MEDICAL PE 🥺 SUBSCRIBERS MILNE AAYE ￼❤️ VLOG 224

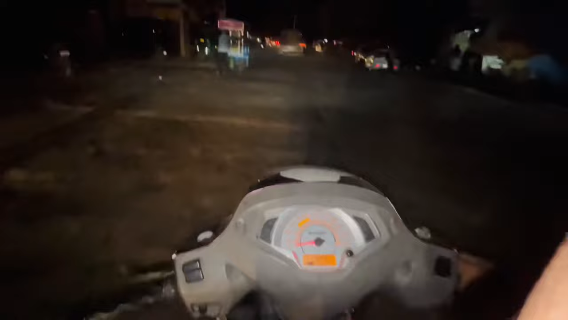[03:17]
इधर अपने नगर पालिका अपने तरसाड़ी में लाइट नहीं है। अभी घर जाते हैं, खाना वाना खाते हैं, मिलते फिर आपसे।